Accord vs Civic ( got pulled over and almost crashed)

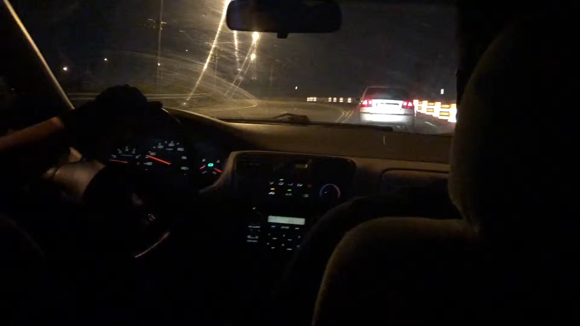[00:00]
This nigga put in his seatbelt. That's how you know you about to get ran. I'm about to record it too.
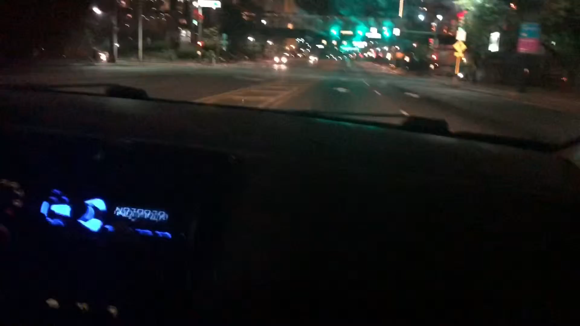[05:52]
That nigga all the way back there. Right now. Everybody eat the light.
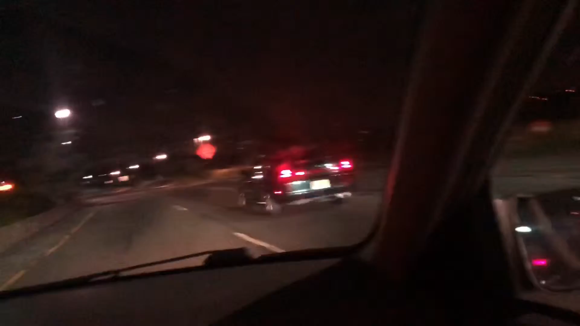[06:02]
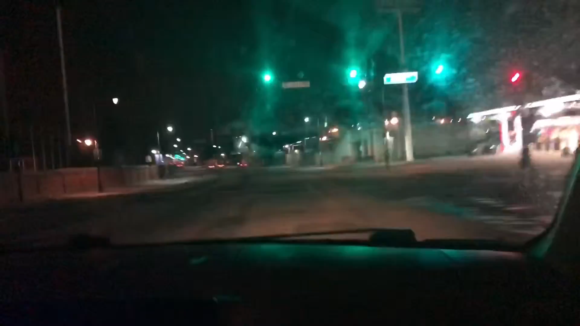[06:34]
Bugging. Come on, bro. Slow down so I can race him, bro. Cause this that nigga really wildin', bro. Son, you would've clipped that shit. That nigga would've spun. Oh, look. That's a radar cop right there. You see that cop car right there? Yeah. That's radar. Oh, he pulled somebody over.